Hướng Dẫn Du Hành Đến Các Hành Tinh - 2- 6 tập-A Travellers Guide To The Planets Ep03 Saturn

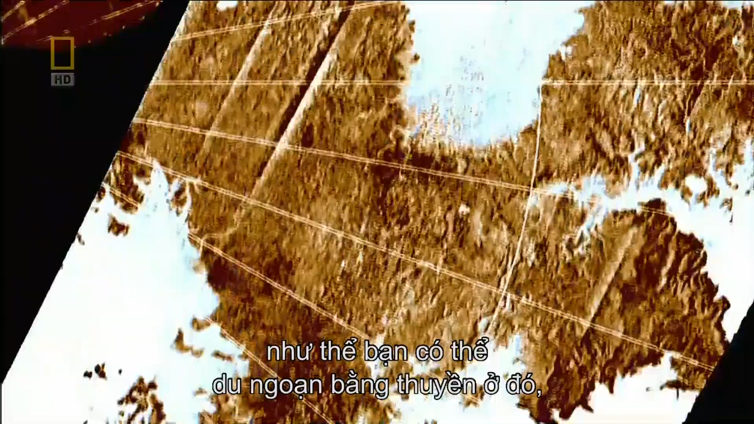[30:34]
There are entire lakes or even seas that looks to all the world like you could go take a boat and go do jet skiing or something, right, up and down these channels there.
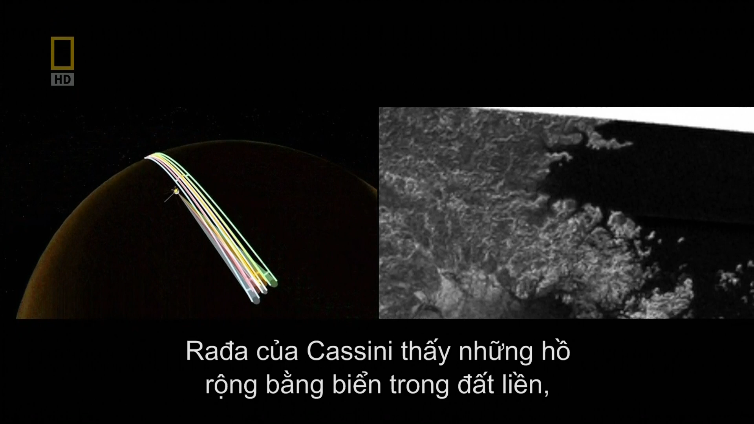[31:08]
Cassini's radar spied lakes as big as inland seas, even bigger than Lake Superior.